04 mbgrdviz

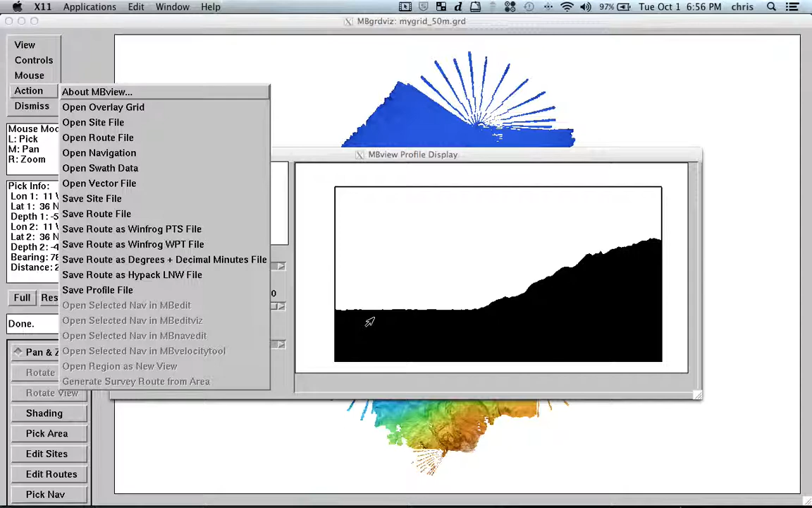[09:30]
So, here you can basically save this profile, put it in, in a tool like, I don't know, can you plot or grapher and just make a sort of scheme to explain your theory. So, another pretty nice thing.
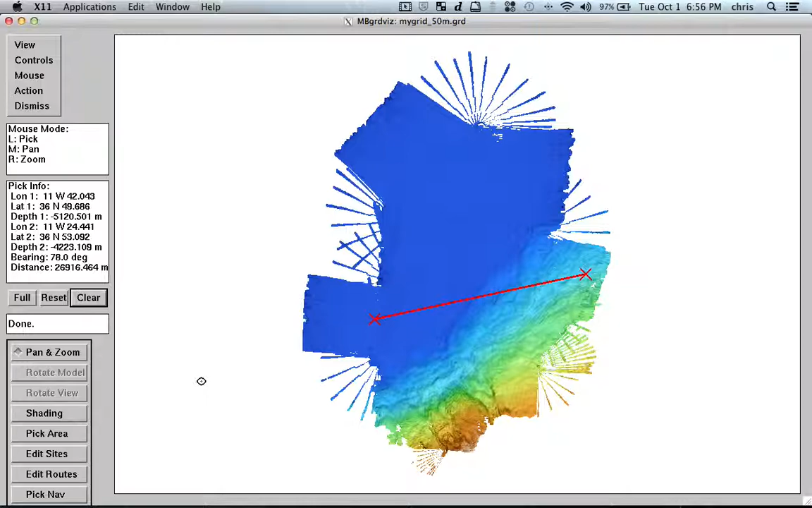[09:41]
Let's see if I get this right because sometimes I just, uh, forget it how to do it.
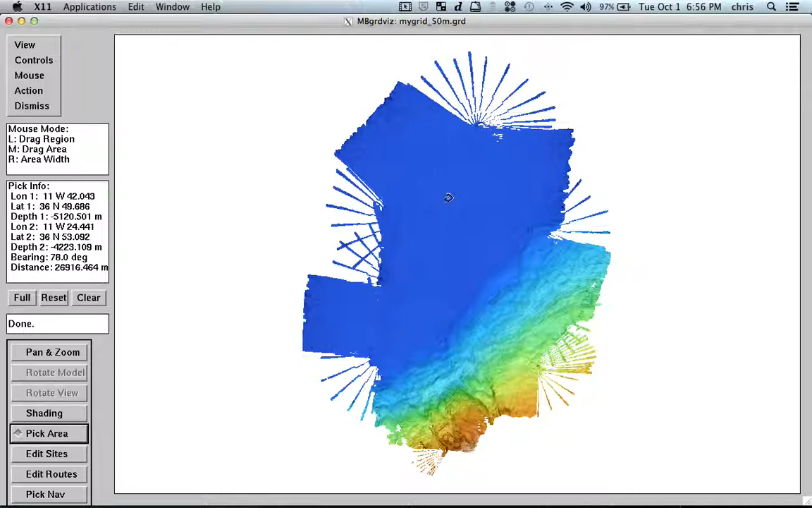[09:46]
So, I have a select an area and yeah, that's it.
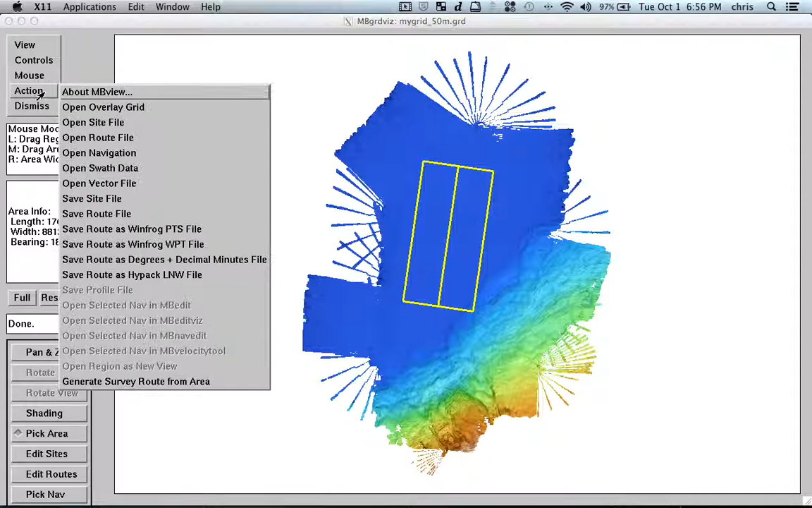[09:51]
So, I will zoom in and clear this.
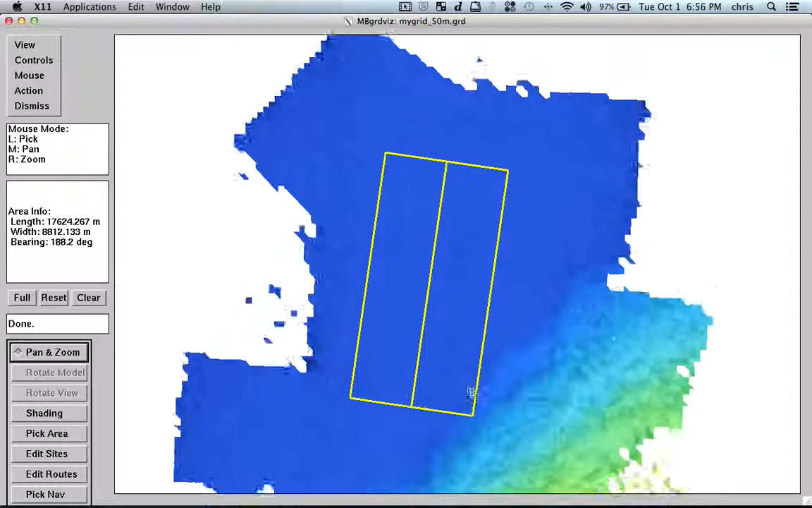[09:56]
So, let's suppose that here is an area that I would like to survey this with high detail using an AUV or using a ROV.
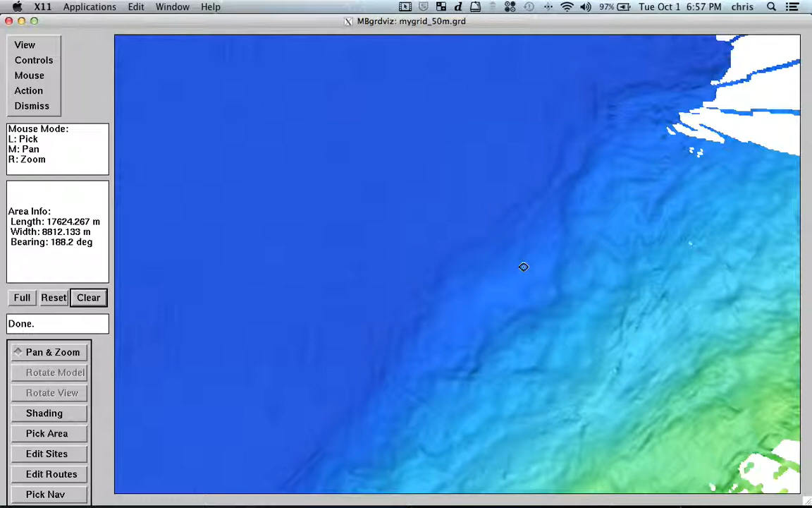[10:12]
So, one thing I can do is that I can pick an area like I was picking the, the soundings, but here is just selecting the area.
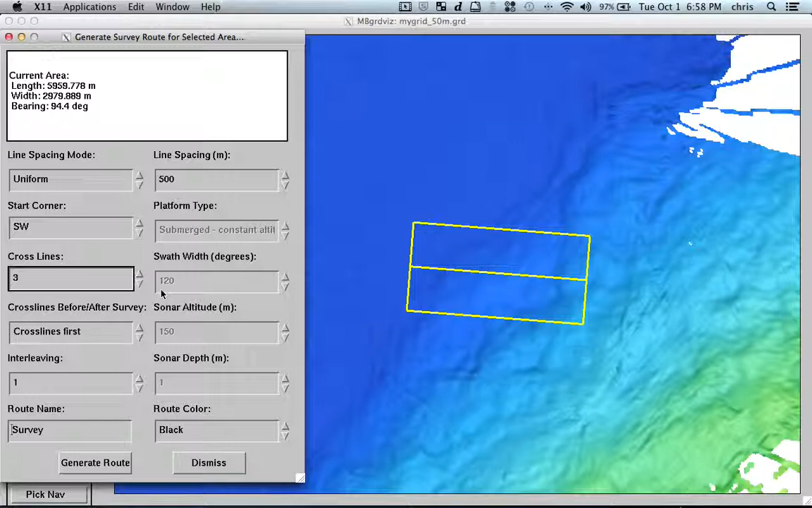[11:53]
So, we always put some cross lines because the navigation adjustments, uh, are, are much more simple because, uh, when you have the cross lines and you kind of have some intersection, uh, and not just, um, parallel lines. So, and once I'm satisfied with the, um, with the options, I just generate survey. And here it is. So, that's my survey generated by MBSystem. And this is also a root file that I can export. So, if I would like to export this and load into a navigation software from, from your vessels bridge, you can just prepare the file from here.
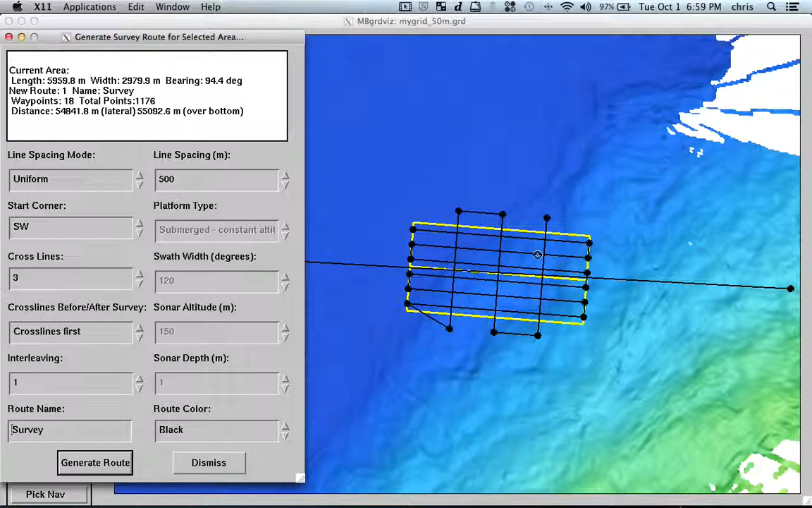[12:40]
like OpenOffice or Excel and just reformat it, uh, the way it should be. And then, that's pretty much it. So, it's a nice tool to visualize your grids and to actually create surveys or points of interest. So, it's definitely a tool that you should investigate. And also, it's very nice because with this tool,